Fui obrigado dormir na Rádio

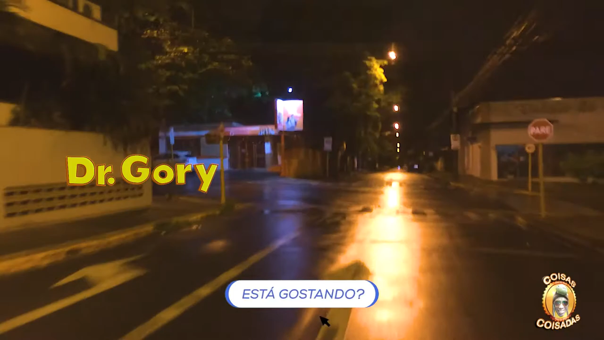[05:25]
É, eu tava reparando, o celular à noite é complicado mesmo. A câmera. Aí trabalha aí, ó.